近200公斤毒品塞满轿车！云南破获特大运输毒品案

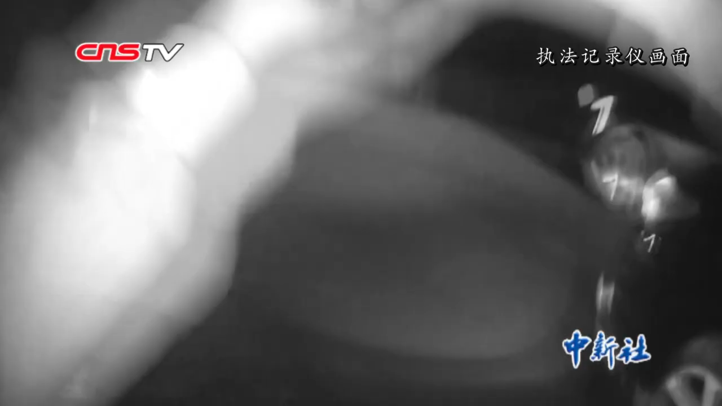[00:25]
成功将一辆轿车截停，将车上2名驾乘人员控制。